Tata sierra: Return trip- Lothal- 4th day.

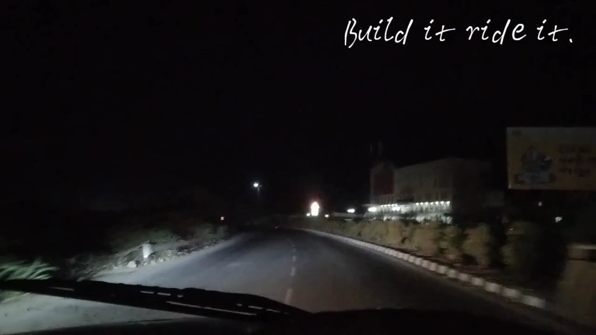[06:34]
we have crossed Junagad we have crossed Junagad towards my right is the route for Manavadar and the highway that we are taking is going towards Veraval I guess we will be there by say an hour or an hour and a half and after that we have to cover another I guess 40-50 kilometers up to Bodhisar welcome to Veraval it took us nearly 50 minutes I guess we started at around 10.53 or something right now it's 11.47 and here we are
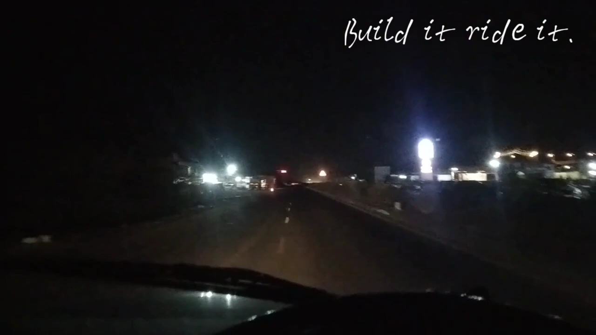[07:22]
and towards this direction we have to go further west of Veraval is Somnath one of the Jyotir Lingas but we won't really be going that side today we have to head towards the left side after approximately I guess 5 to 6 kilometers or maybe some distance as such there's a
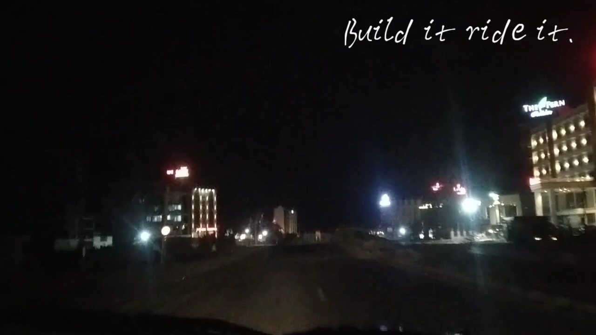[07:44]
flyover coming up and that's the reason that there's construction work going on over here I guess in a few years or maybe sooner we'll have a flyover which will be easing the traffic around here a bit first part about flyovers is like if you
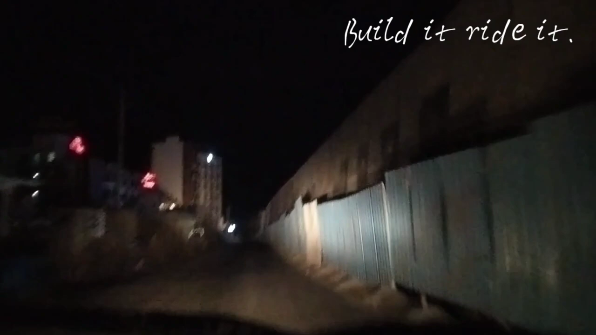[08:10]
have a property around this area the value plummets drastically cause the overall appearance becomes savvy I don't really know how that matrix work but that's what happens
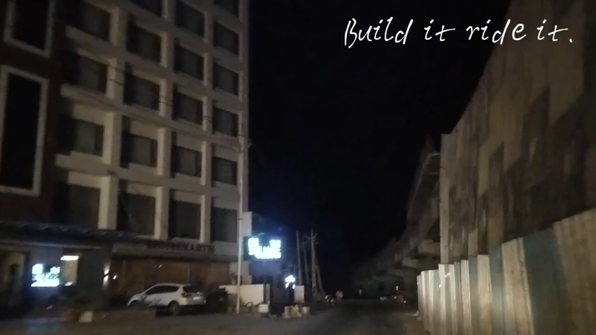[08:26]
for example this hotel over here it was having a complete
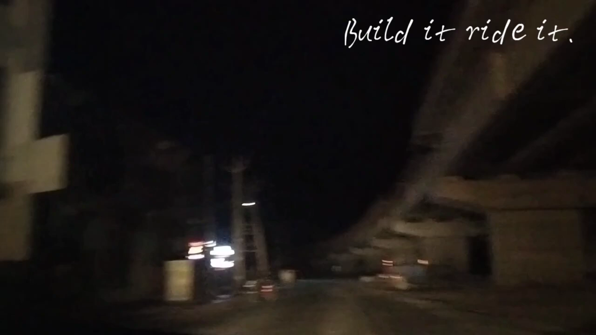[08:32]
view of entire area from right side
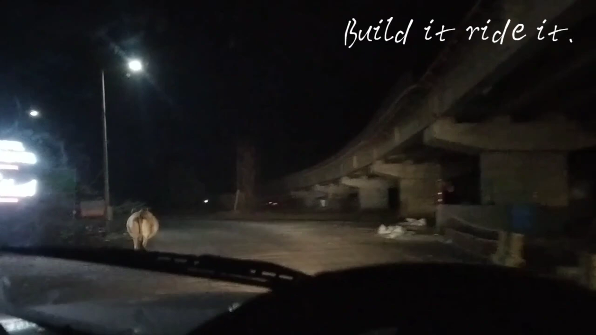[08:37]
but now it's restricted due to flyover a strange way economics work anyway the bad roads that I have been warning about have started now the car will need to do some leg work today
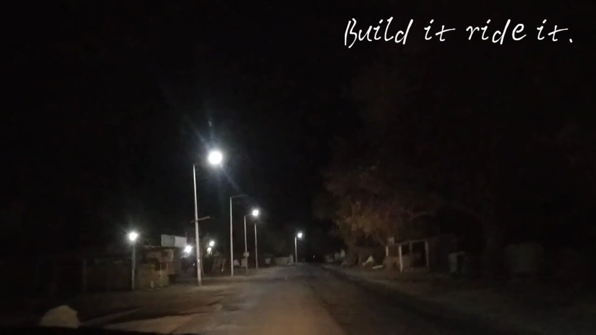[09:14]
km longer distance than take say a 10 km stretch like this it's not really that treacherous as of now but it gets like that you can't really drive more than you know say 30 to 40 km per hour or something like that see the condition this is how it is on the left you have sorry on the right you have the wearable APMC mandi
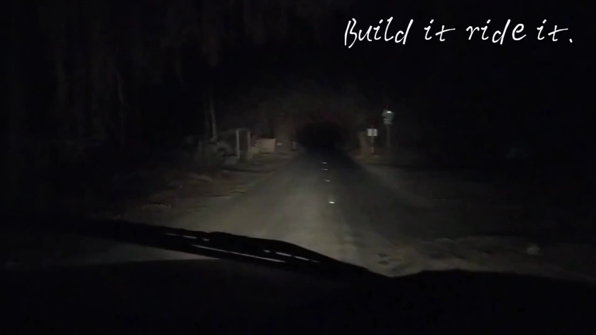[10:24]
here we are here we are this route is pretty decent
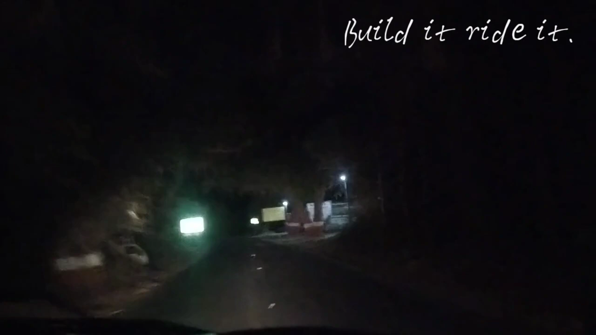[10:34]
here is the only fuel pump before Alidar which is 16 km from here